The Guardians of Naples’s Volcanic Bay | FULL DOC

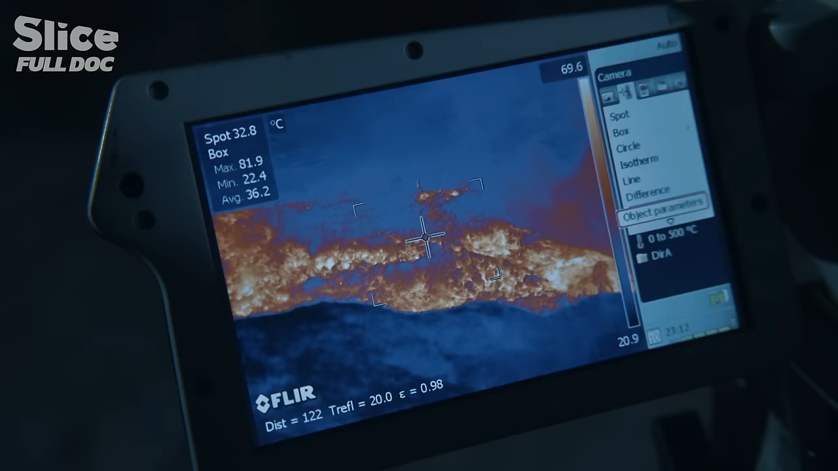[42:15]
On screen: spot 32.8°C
At the moment, we can see the maximum temperature is 85 degrees.
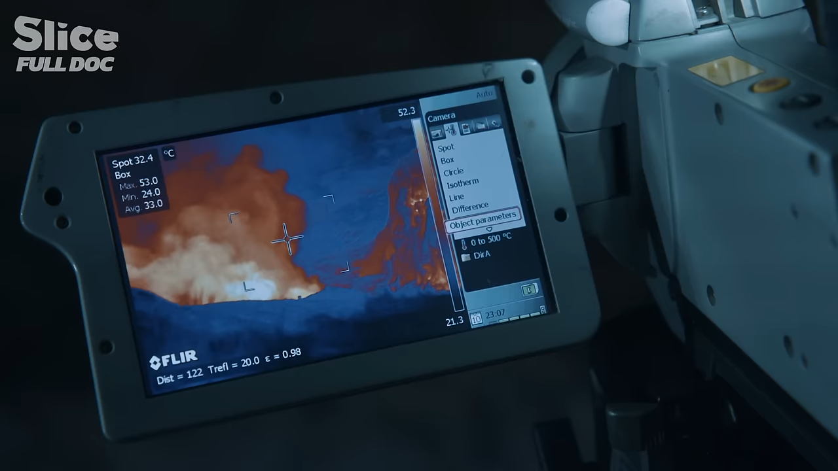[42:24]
On screen: spot 32.4°C
If we move the camera and focus on the fumarole zone, we can see that there is a huge amount of energy and considerable gas emissions,
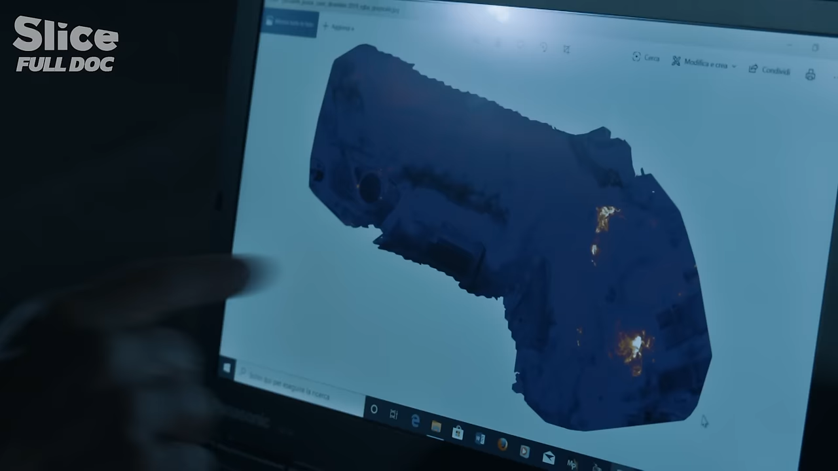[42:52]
Here, for example, we have a surface area of around a kilometer.
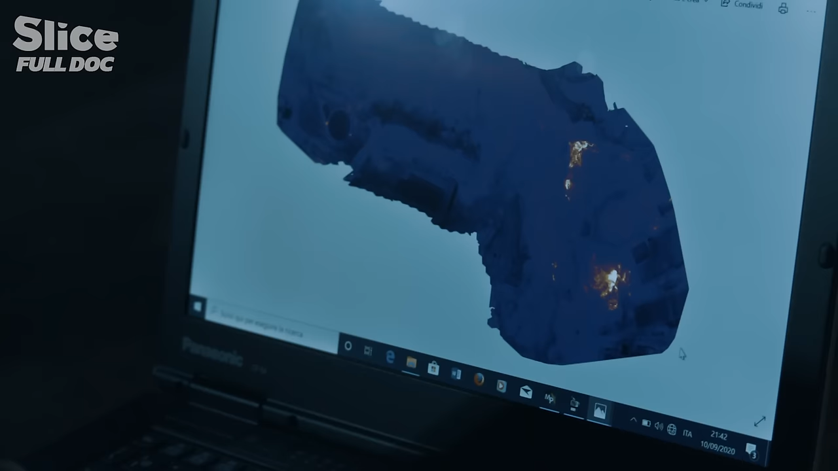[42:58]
We can see straight away which are the zones with the greatest thermic anomalies. Over time, we can work out if these abnormal zones are rising or falling in temperature.